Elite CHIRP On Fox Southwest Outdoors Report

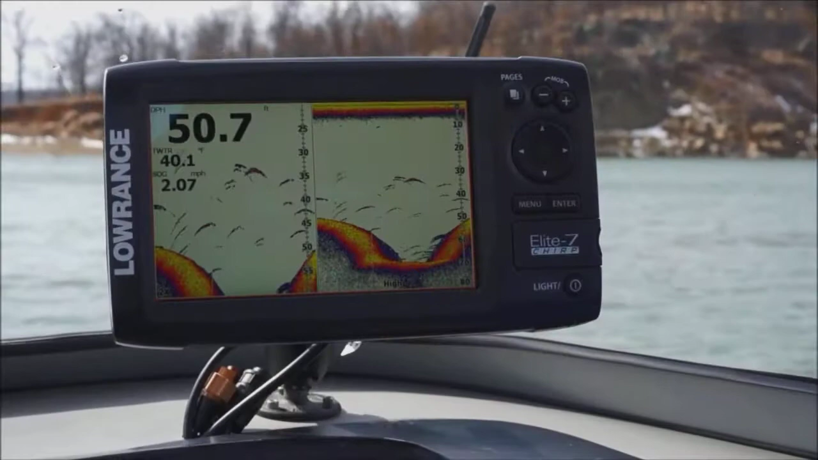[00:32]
On screen: speed 2.07 mph
The key words are target separation. It will separate fish from bait fish. It will separate fish from the bottom. And it will separate fish from cover or structure.
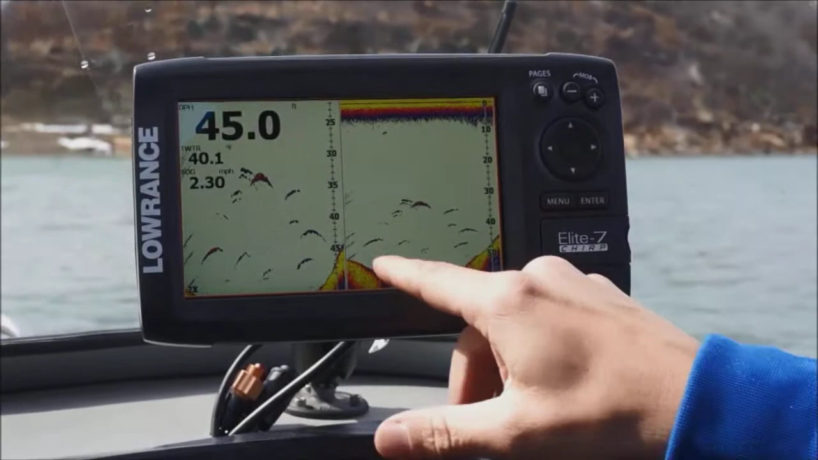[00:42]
On screen: depth 45.0 ft, water 40.1°F, speed 2.30 mph
So you can actually tell what's a fish, what's bait, what structure better than you ever could before.
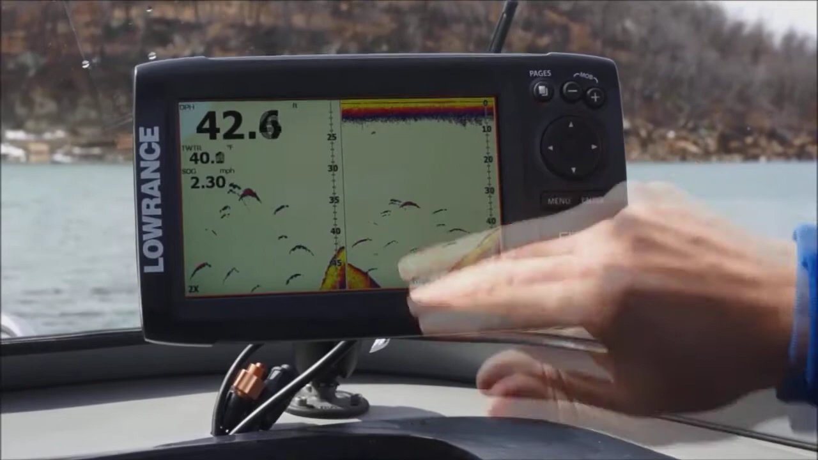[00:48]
On screen: speed 2.30 mph
And you can do it all without pulling the sensitivity up and increasing the clutter on the screen.
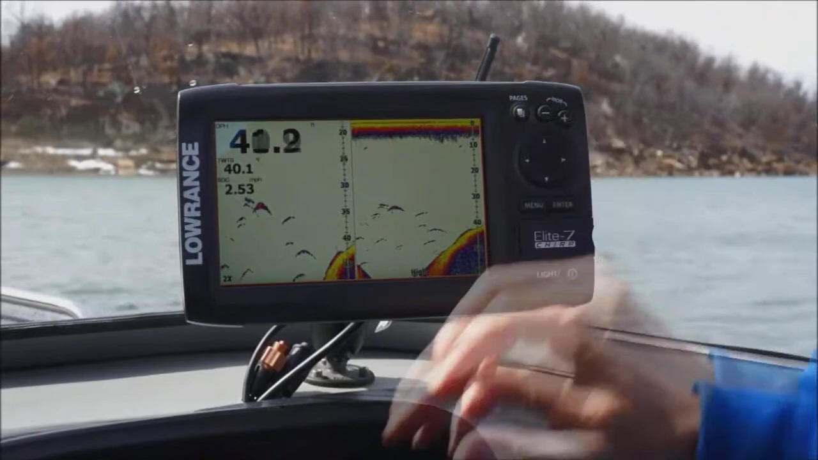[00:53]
And maybe the best news of all, it will fit with your old Lowrance HDI transducer.